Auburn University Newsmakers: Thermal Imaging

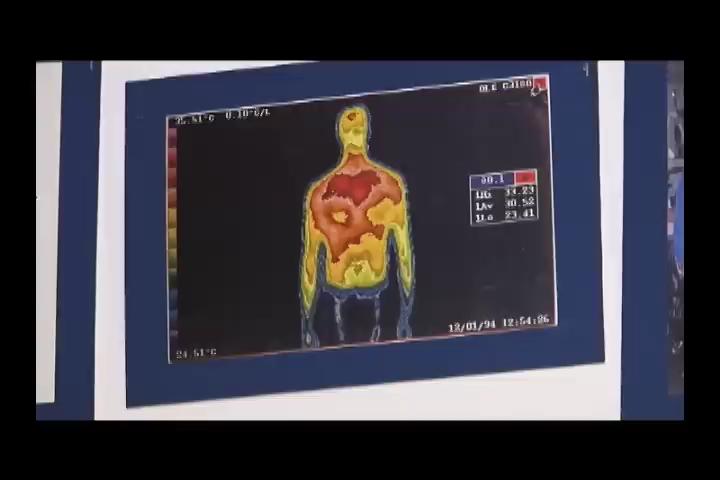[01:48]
have a fever and basically cook that pathogen to death. And that's how we kind of deal with it.
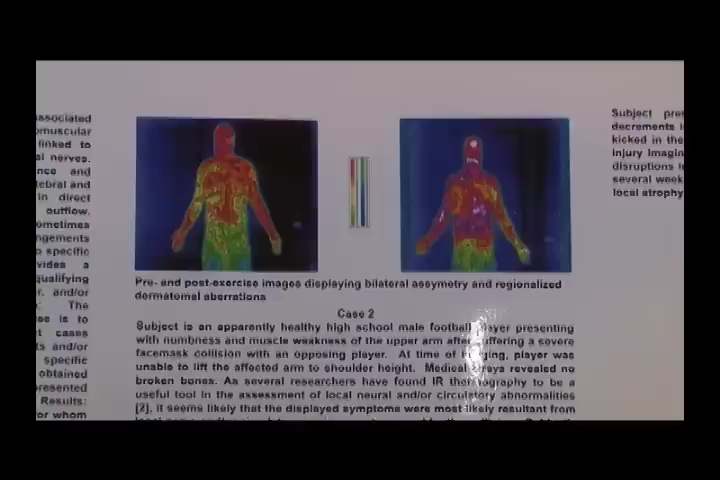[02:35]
Infrared thermography is a machine that actually detects heat that the body gives off, or any object that gives it off.